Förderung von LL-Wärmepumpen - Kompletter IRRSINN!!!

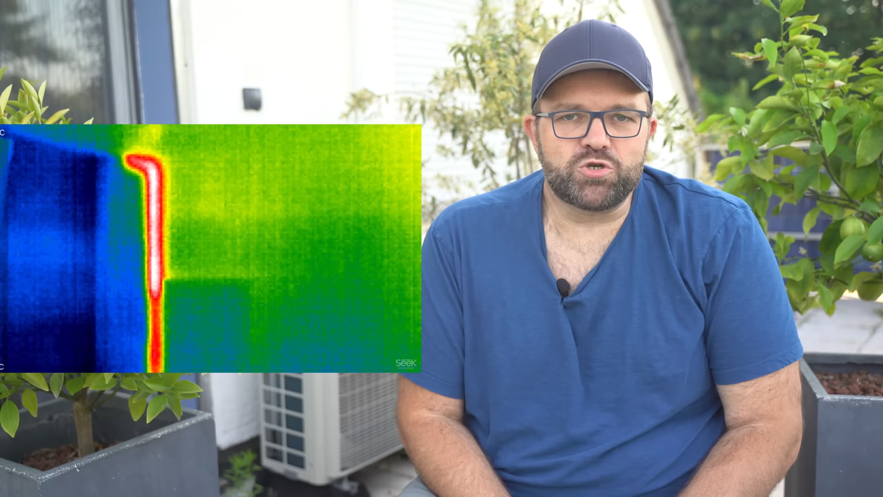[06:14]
Wie ihr hier seht, sind die Heizungsleitungen, die ins Obergeschoss führen, also aus dem Keller, nicht so richtig gut gedämmt. Und so kam ich über die Videos von Andreas im Sommer 2022 auch auf den Trichter, die zwei Kinderzimmer und unser Schlafzimmer im Obergeschoss mit Klimaanlagen auszustatten.